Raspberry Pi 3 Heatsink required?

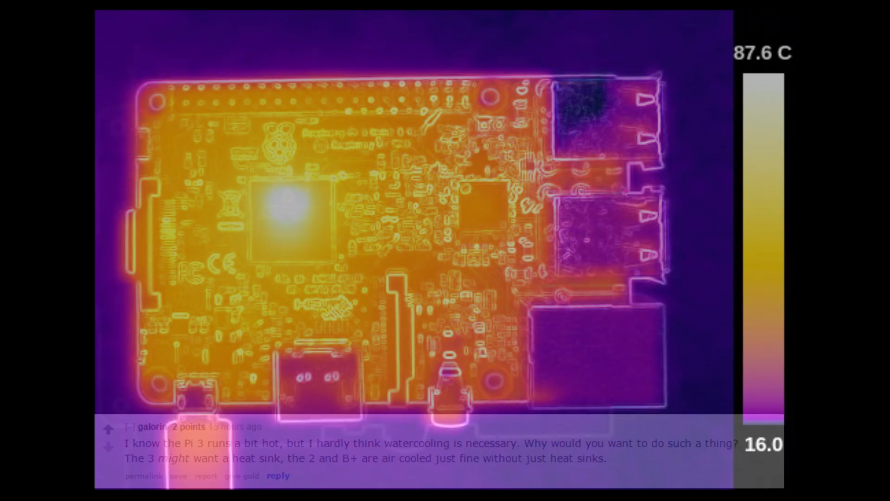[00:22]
On screen: scale top 87.6°C
This is a thermal image of the Pi tree. Also from reddit. The CPU gets seriously hot. Let's use this command to get the temperature and the clock speed of the CPU.